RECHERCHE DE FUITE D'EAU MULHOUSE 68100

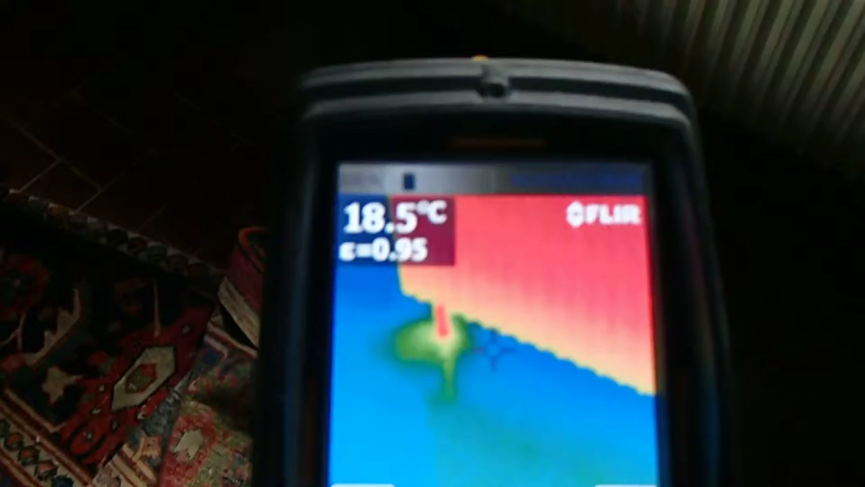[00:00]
On screen: spot 18.5°C
Recherche de fuite sur réseau chauffage. Fuite détectée. Et 80, entre 85 et 90 mètres. C'est les deux mondiales.
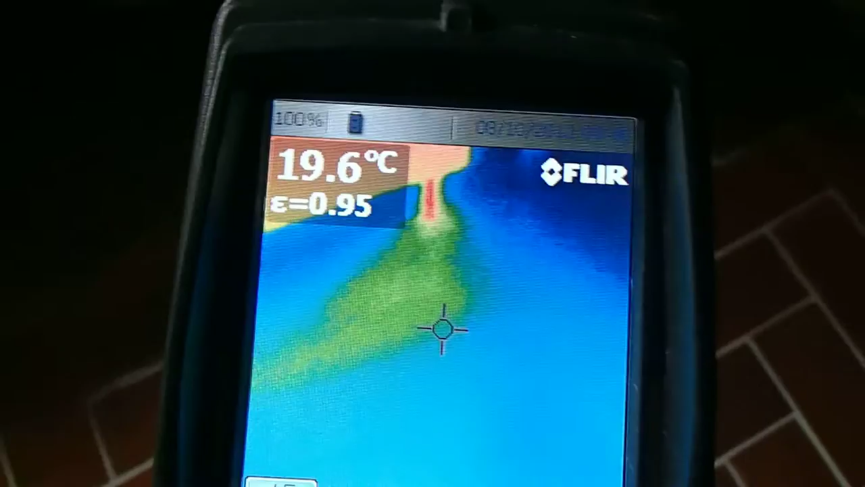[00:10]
On screen: spot 19.6°C
Ouais, je sais pas combien on est. Est-ce qu'on a trouvé où ça, le monde extérieur?
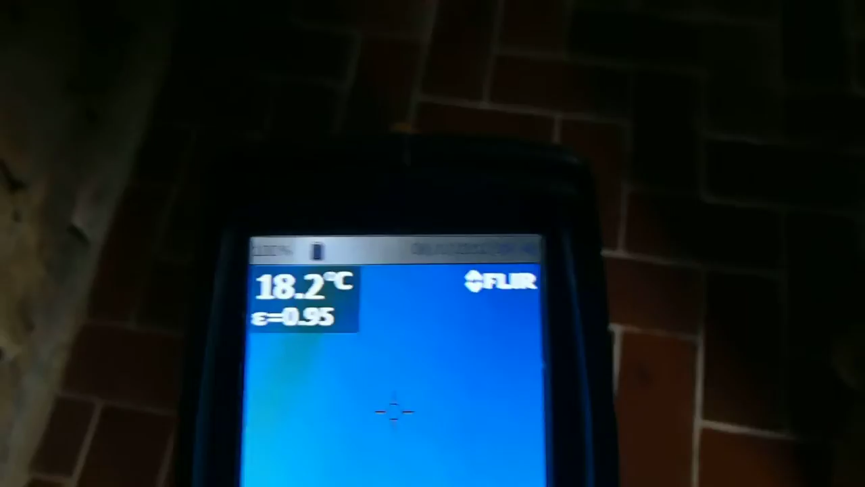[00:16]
On screen: spot 18.2°C
Ça passe par là. Et la fuite, juste ici. Ouais. Ah oui, avec les baguettes.
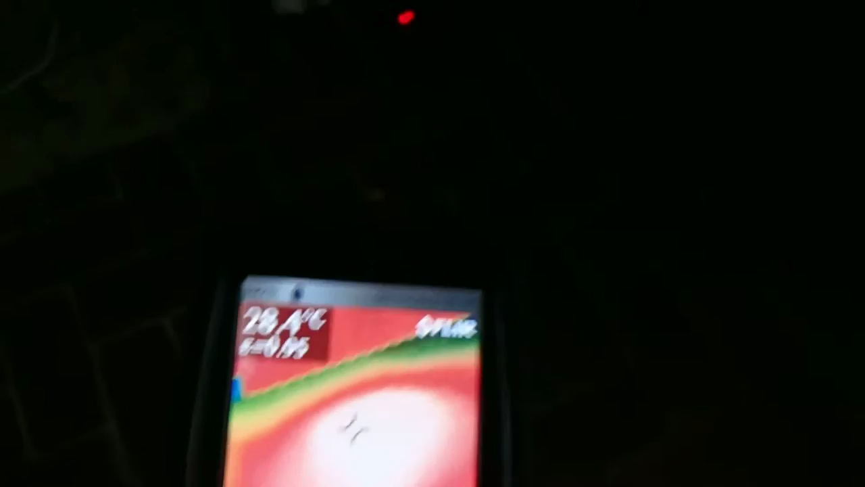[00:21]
Non, le fait, on trouve le passage, mais trouver le débit là.
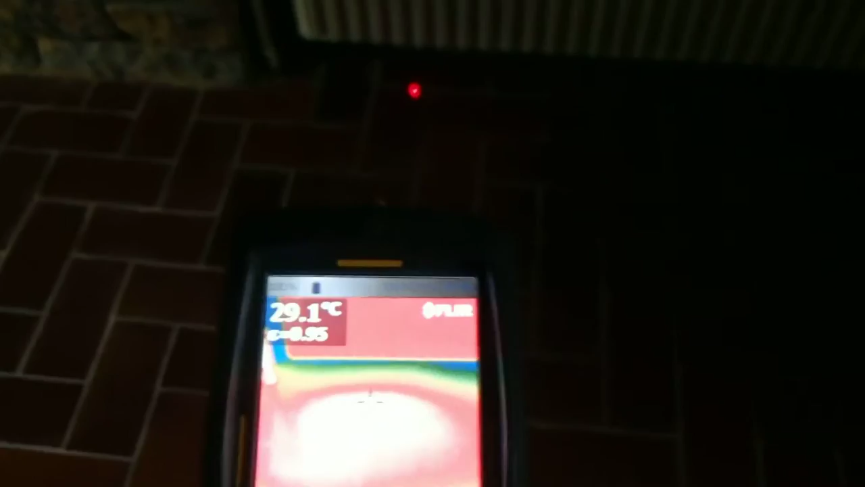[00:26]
On screen: spot 29.1°C
Et la profondeur. Ici, sur le réseau en métal.